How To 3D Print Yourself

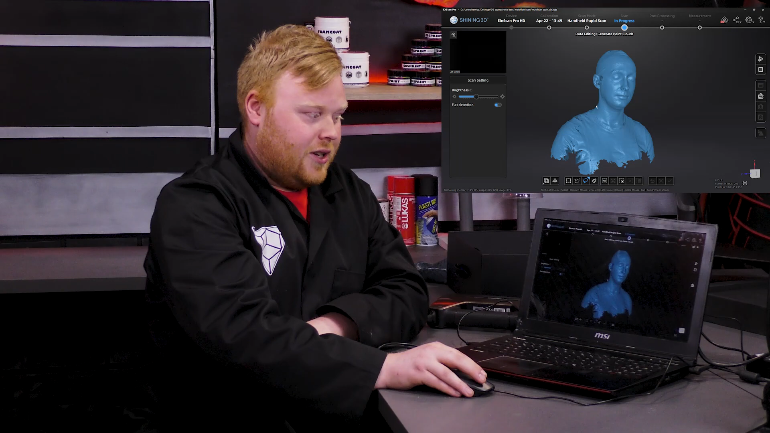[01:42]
These are made up of really small dots
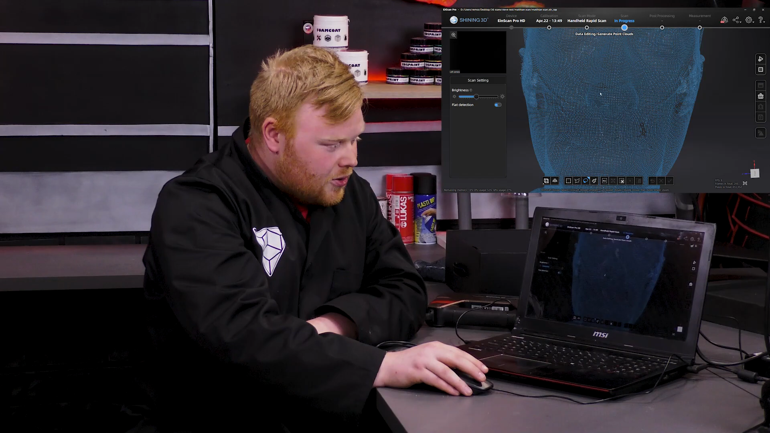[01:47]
positioned next to each other. Now we can also see there are some holes.
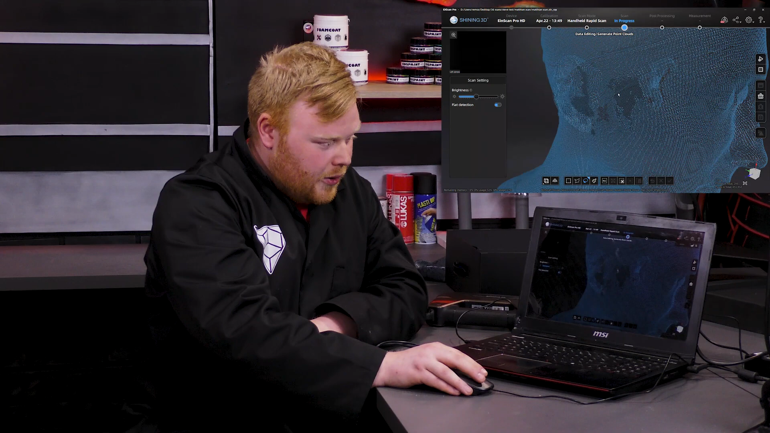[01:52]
The AI and our software can fill these holes up.
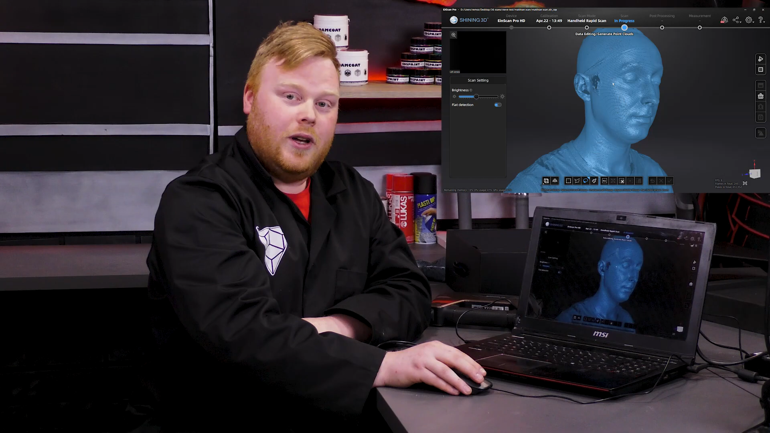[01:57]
So we'll do that right now. And now we wait. It's a lot of data.